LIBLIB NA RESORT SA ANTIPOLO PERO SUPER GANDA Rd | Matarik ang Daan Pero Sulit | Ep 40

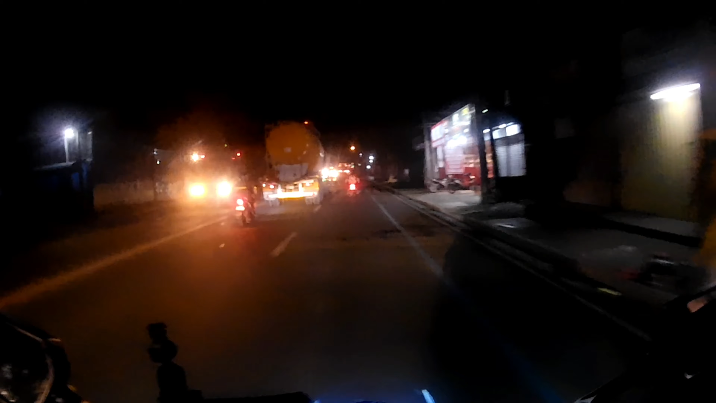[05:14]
Saan pa ito? Huwag mo kaming tanungin, malay ka na. Yan! Medyo malalim dito, guys, ha? Marami nang nakakaalam na. So, kanyas tayo ng Lilo. Yan. Malalim kasi ito, eh. Yan, o. Oh. Yan! Yan ang isa sa malalalim na daanan dito, mga kaingat.
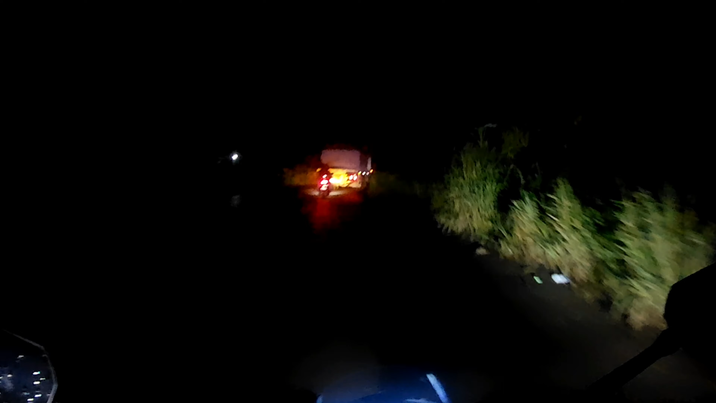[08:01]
Kakaliwa. Ayan na nga. Ang tinatawag na rap road. Grabe! Nakakatakyot! Nadaanan! Sumpa!